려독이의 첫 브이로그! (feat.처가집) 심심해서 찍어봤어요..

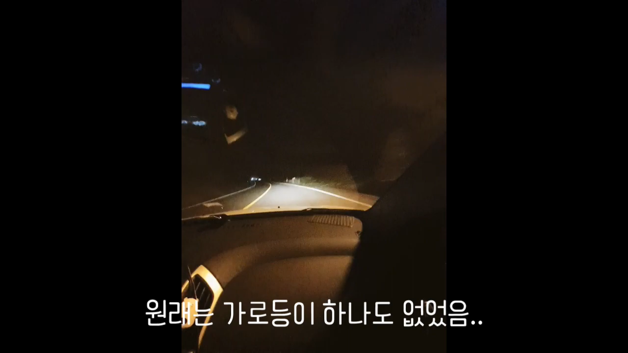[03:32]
오! 차 처음으로 봤다! 나 이 길에서 차 처음 봤다. 차 한 대를 보내고 지금 가는 길이야. 어, 차가 또 오는 것 같은데?
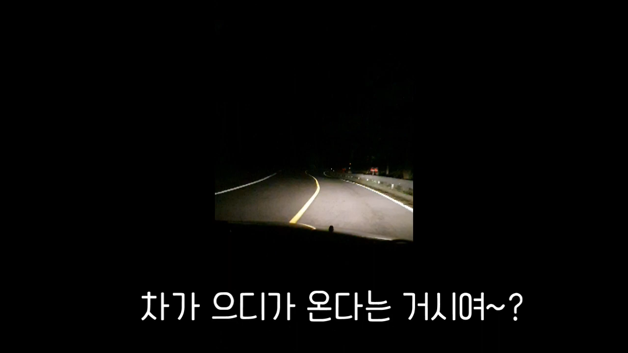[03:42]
불빛이 있어. 어디가? 못 바꿔잖아. 어, 귀신인가 보다. 가로등 불빛이었나 봐. 꼬불길의 시작이야. 걔 해리지. 간다. 우회전을 하는 척 하면서 좌회전을 하는데요. 좌회전. 조심해. 아, 천천히 가. 빠져 진짜. 좌회전을 하는 척 하면서 우회전이지 이제.